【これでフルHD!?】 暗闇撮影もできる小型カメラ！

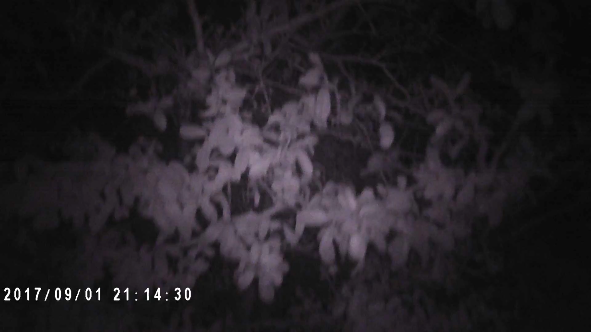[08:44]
もしかしたら、なんかその、虫捕りとかの、今、お子さんと行かれる人が結構いるのかもわからないですけど、そうやったりすると撮れるのかもしれないですね。ほら、結構こう、近くに寄ると撮れるんだよね。うーん、だから、近接1メートルぐらいが撮れるのかなっていう感じですね。
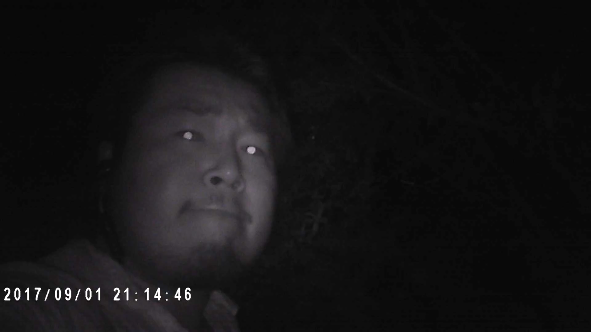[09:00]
ほら、結構鮮明に細かいところまで撮れてるんで、ほら、こうやって、なんかこう、クワガタとかそういうの撮る人たちとか、まあ、いちいちこう、見つけて暗くしてそれを撮るみたいなのはあるのかなっていうのはあるけど、